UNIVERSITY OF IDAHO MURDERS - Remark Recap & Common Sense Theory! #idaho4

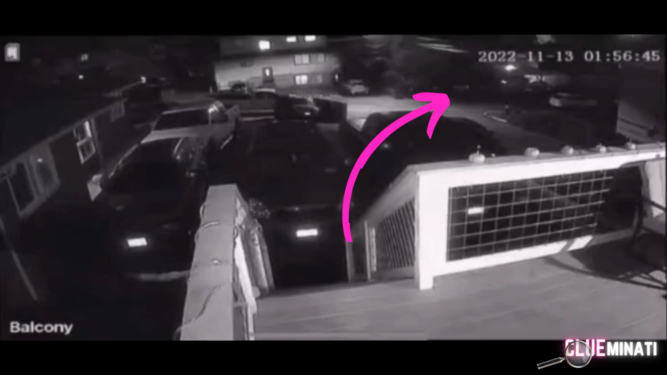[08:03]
the arrow is pointing to that same road king road heading back towards taylor you see this house right here that this view is looking directly at this is that same